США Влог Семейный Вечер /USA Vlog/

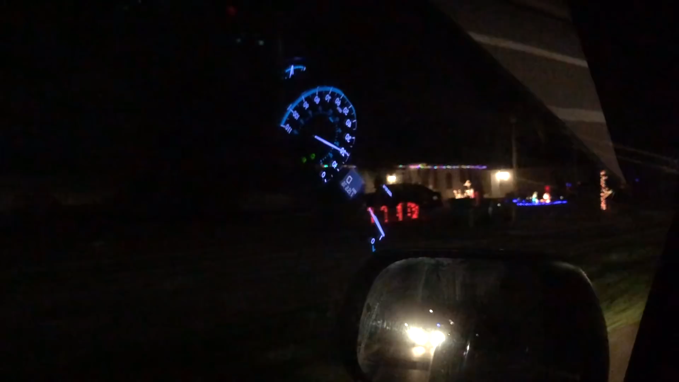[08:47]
Короче говоря, на мой взгляд, прикольно. Вот еще один домик тоже такой ярко украшенный. И снежинками, и всякими цветовыми гирляндами. Это просто частные дома, и люди вот так вот их заморачиваются и украшают. Вот даже подсветку деревьев вот здесь сделали они. Посмотрите, как красиво. Это просто частные домики, ничего больше.
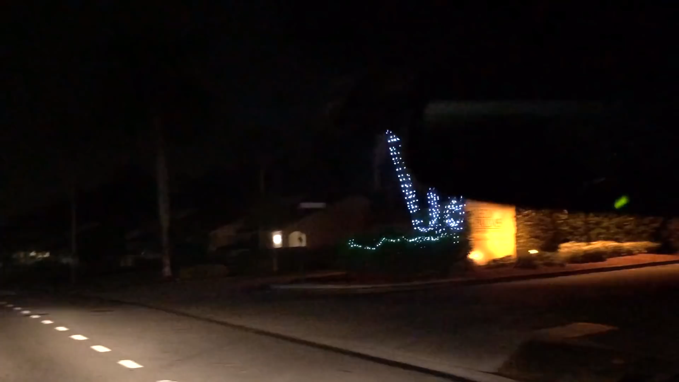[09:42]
Мы скромные. А некоторые вообще вот не украшены, просто темные стоят. Что, Маша, интересно?